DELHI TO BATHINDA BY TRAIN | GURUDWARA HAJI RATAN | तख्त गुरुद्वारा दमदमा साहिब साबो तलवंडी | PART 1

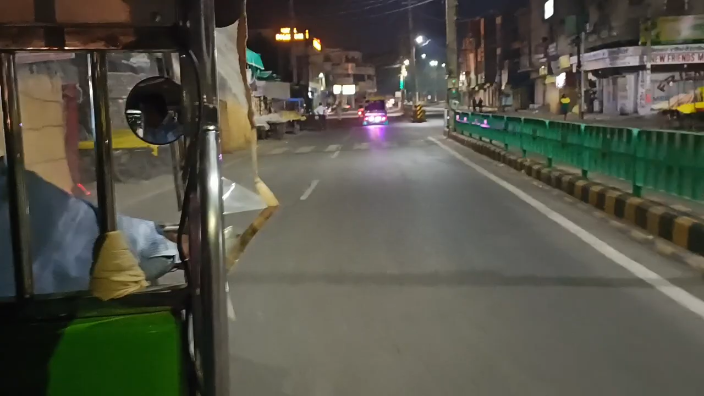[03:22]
जंसे अराउंड हाजी रतन 3.2 किलोमेटर है तो यहां पर स्टेशन उतरते ही हमें
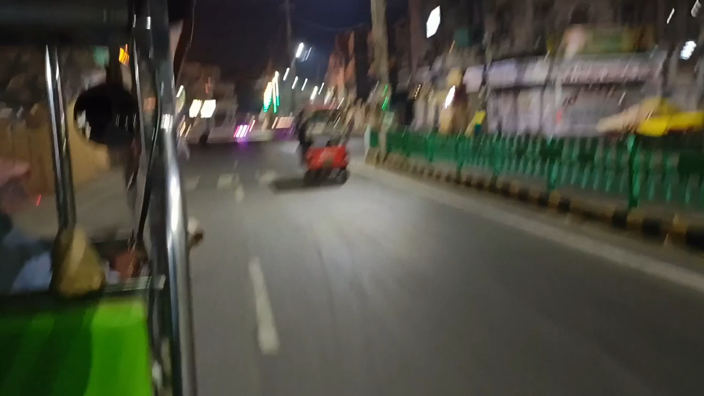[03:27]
मिल गई है मयूरी तो हम मयूरी से जा रहे हैं गुर्द्वारा हाजी रतन साहिब